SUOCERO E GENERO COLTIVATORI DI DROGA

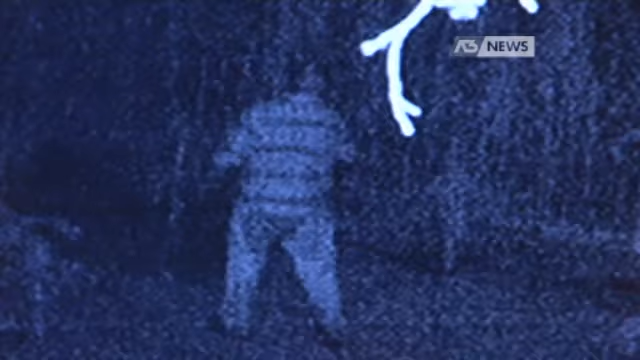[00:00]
Sagome bianche nella notte nera, prima una, poi due, all'apparenza agricoltori impegnati in una coltura,
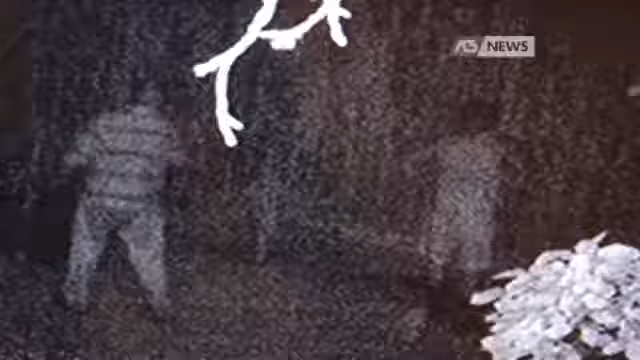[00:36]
Hanno realizzato una importante piantagione di cannabis che coltivavano con particolare cura, promvedendo ad innaffiarla.